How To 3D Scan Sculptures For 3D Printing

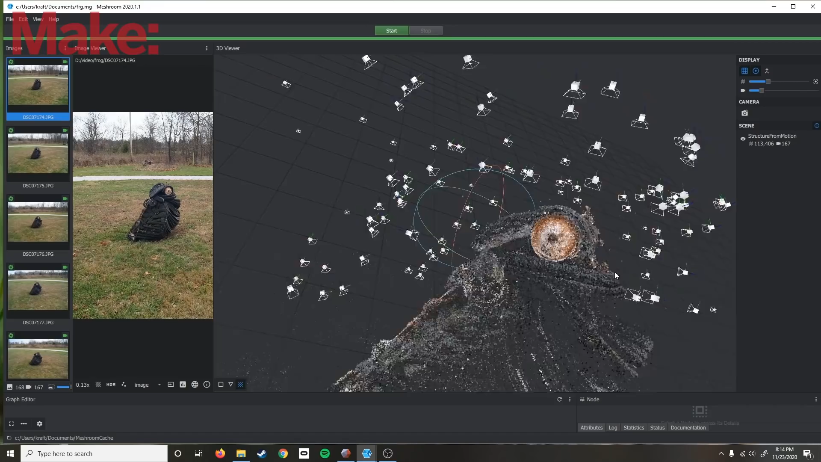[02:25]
And you should really refer to the tutorial on Prusa's channel to see how that works.
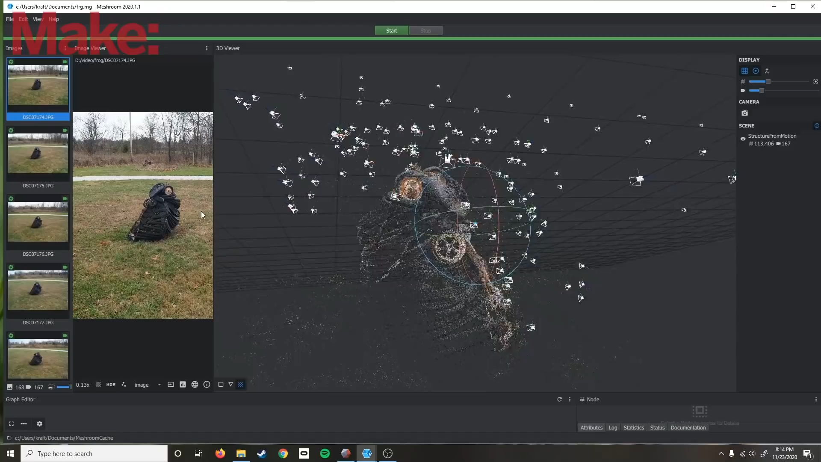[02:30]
And once you've got it all in Meshroom, all you have to do is hit the button to go and then you can go take a nap or play with your goats.